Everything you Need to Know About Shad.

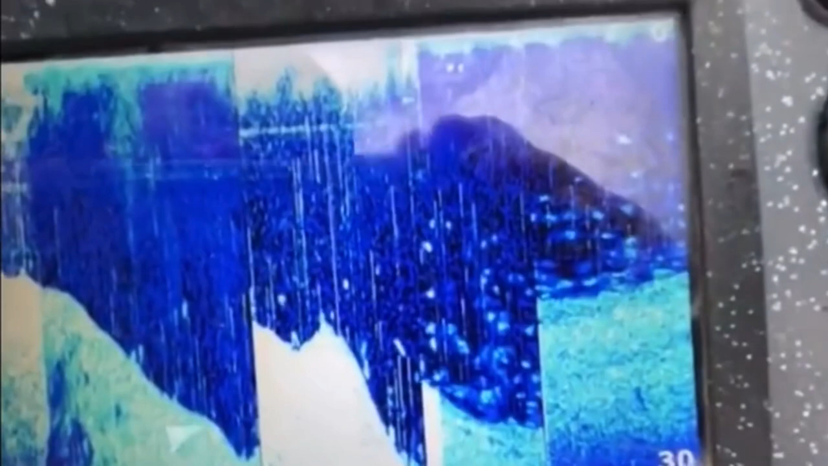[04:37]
your faith in your fish finder when you're catching your bait it'll save you a lot of time a lot of
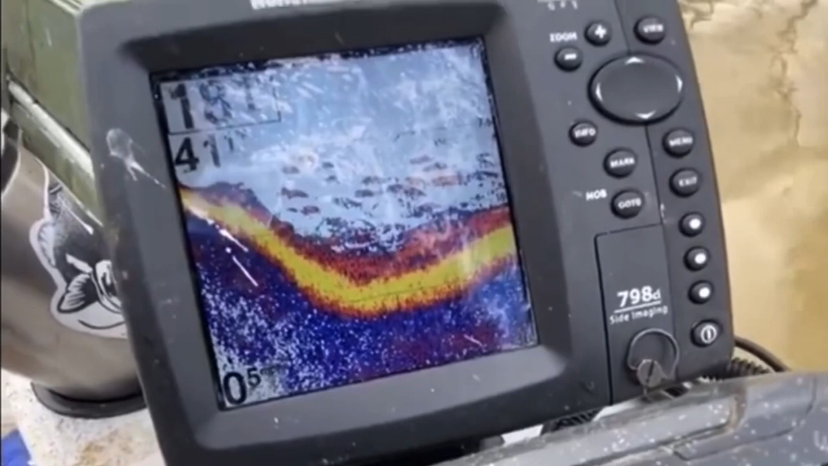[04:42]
money it doesn't matter if you have a 100 fish finder or a 5 000
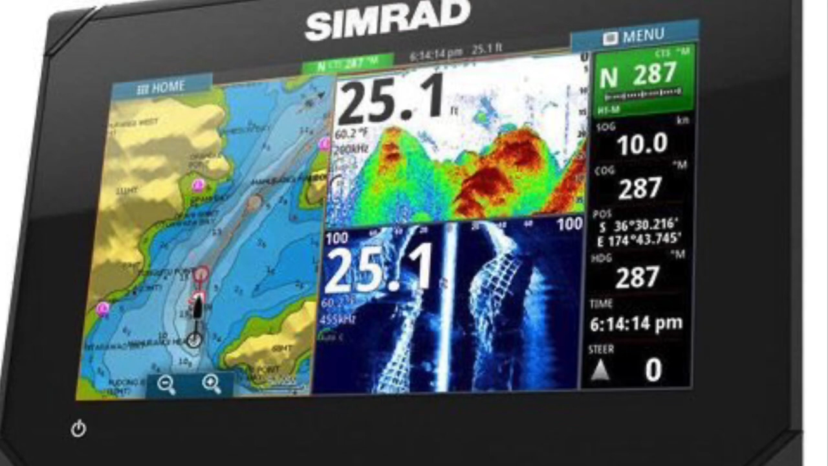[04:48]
On screen: depth 25.1 ft, water 60.2°F, speed 10.0 kn
fish finder it will show
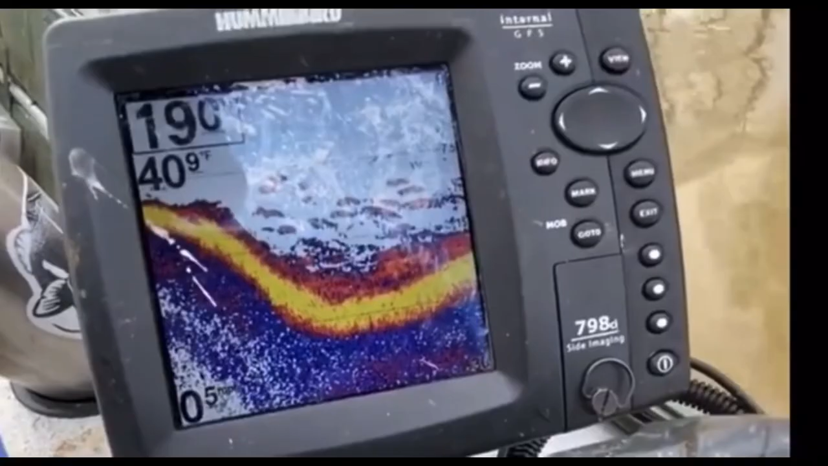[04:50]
you if you're around bait or not here's a few examples
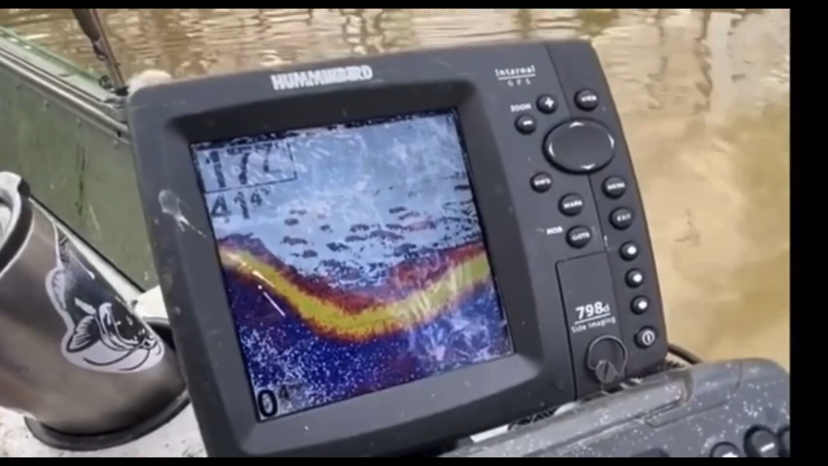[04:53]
of bait on different fish finders
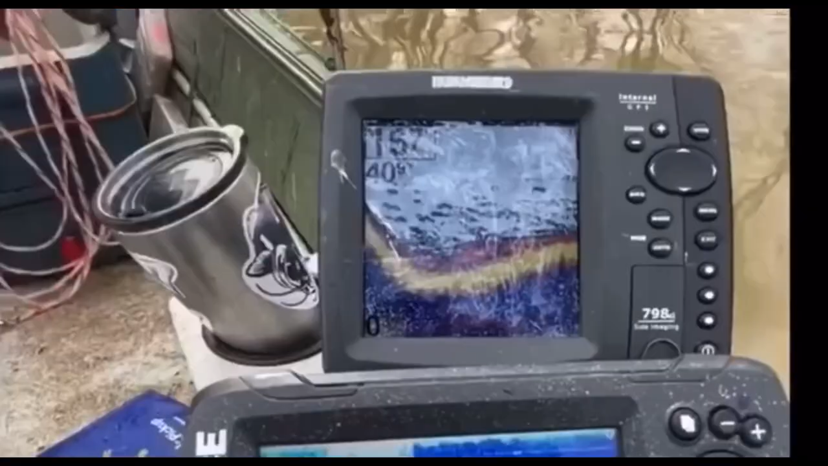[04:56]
and it's going to look different depending on what
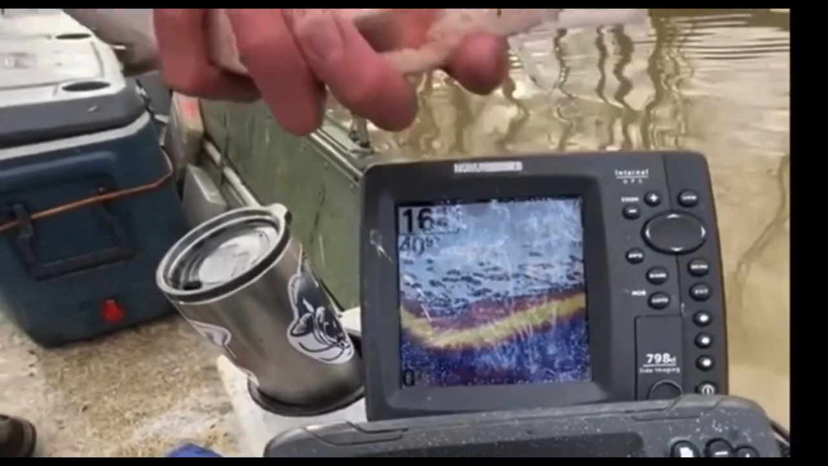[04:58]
size shad you're looking for normally i'm trying to catch shad to use for catfish so
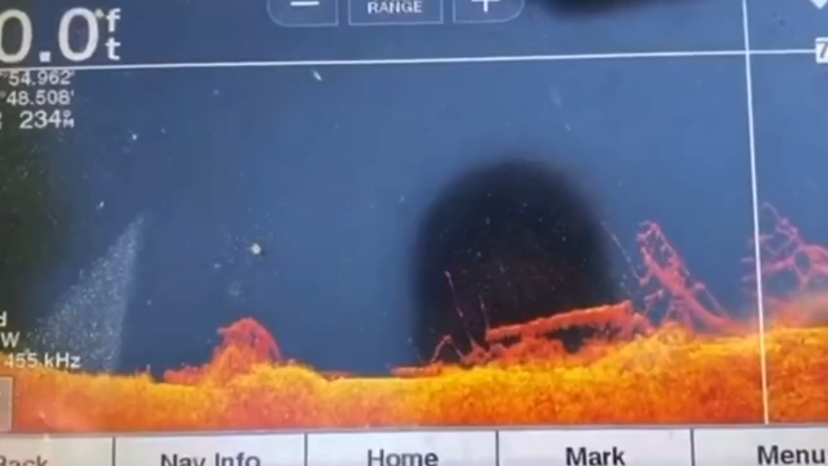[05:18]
another great thing about using
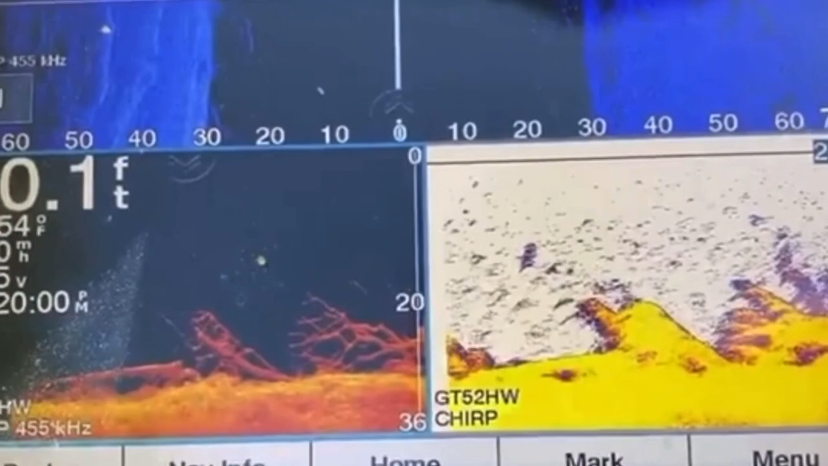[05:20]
your fish finder to catch shad is you can look at the bottom before you throw your net to make sure there's
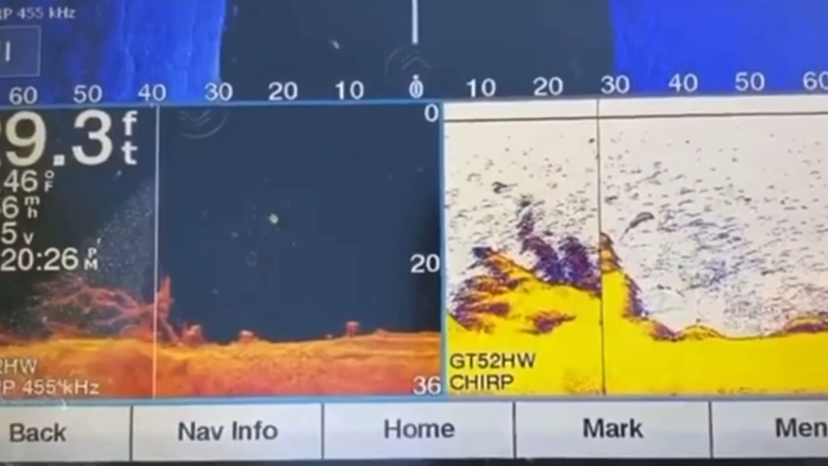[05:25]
no structure down there that you're going to hang your net into but trust me on this guys